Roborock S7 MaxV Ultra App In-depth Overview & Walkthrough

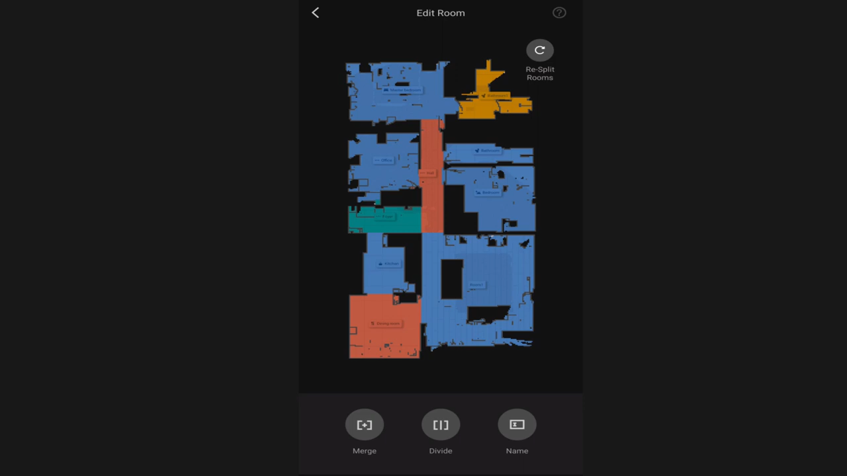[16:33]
So this is where you will separate your rooms out. It does take a little bit of patience to do it and some trial and error so just be patient with it. A very important feature though so you can do room cleanings.
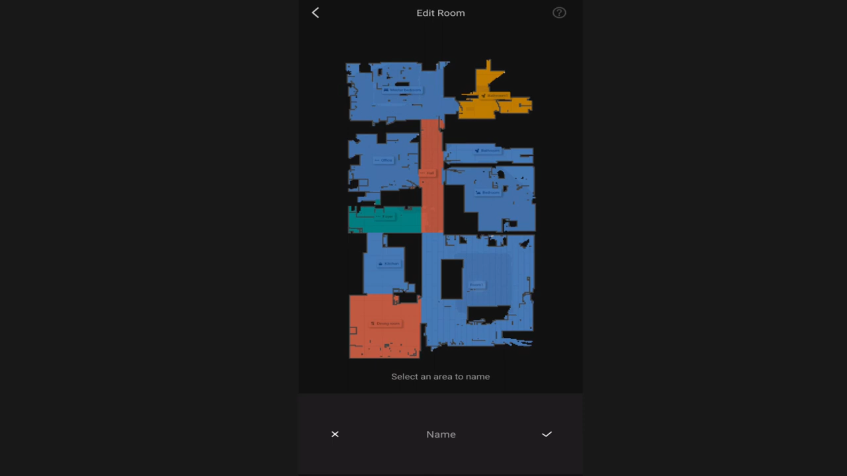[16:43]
The last feature is the name feature so if I click on name I can select this room and choose from a list of canned names.
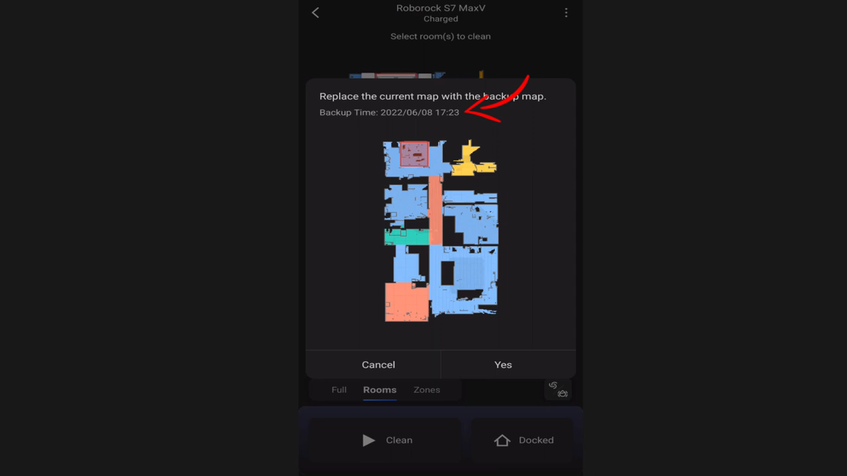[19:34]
The delete map option is there if you want to delete the entire map.
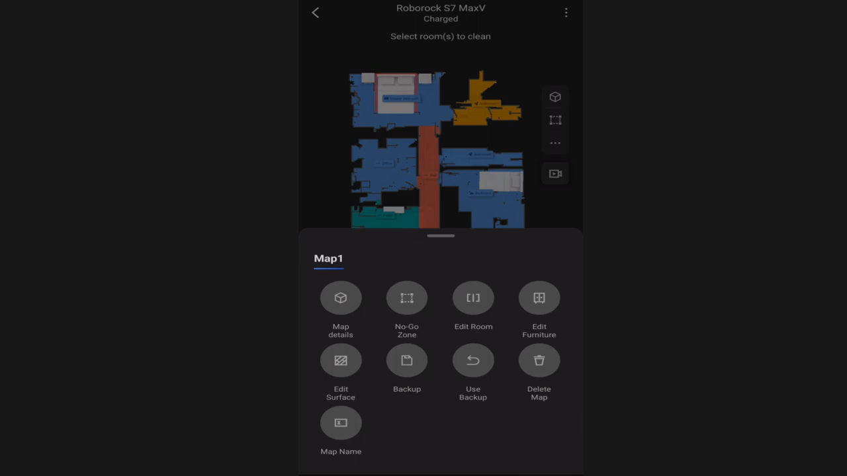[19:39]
Let's say it gets messed up and you can delete it and start all over. The last is the map name. You can name this whatever you want.
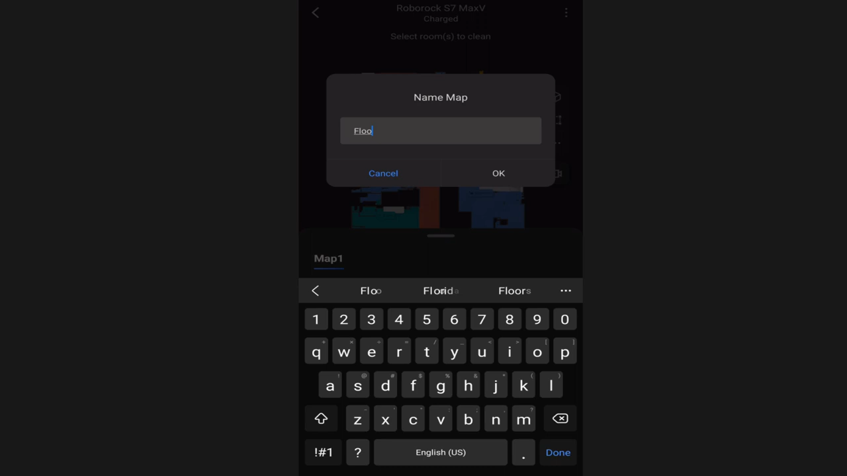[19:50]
If you have a multi-story house you may want to name it based on the floor.
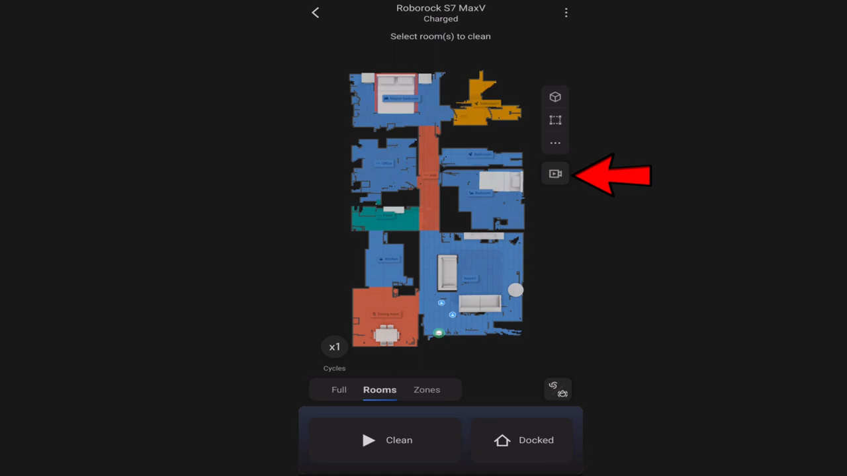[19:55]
Okay right below that we have a camera here and if you click on that it will give you the option to remote control the robot vacuum.
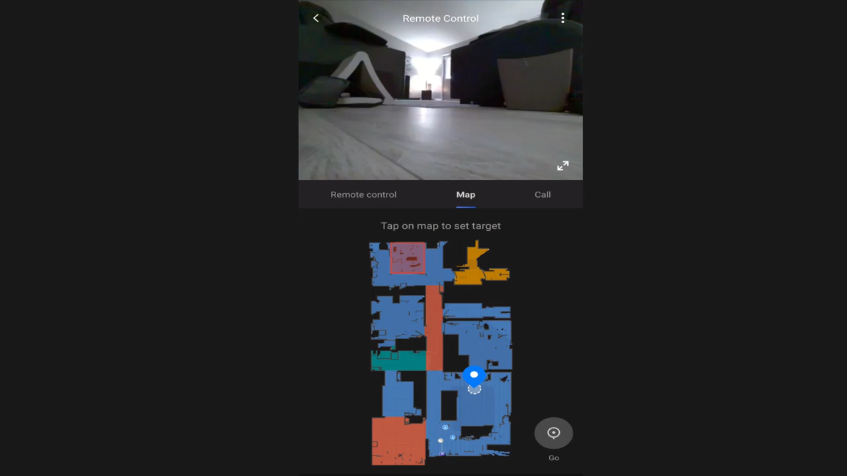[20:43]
Now the map function basically you just select somewhere in on the map and you click go and the robot vacuum will go there. So some handy functionality allows you to remote control your S7 MaxV around your house. Now keep in mind when you turn this on in the app the S7 MaxV will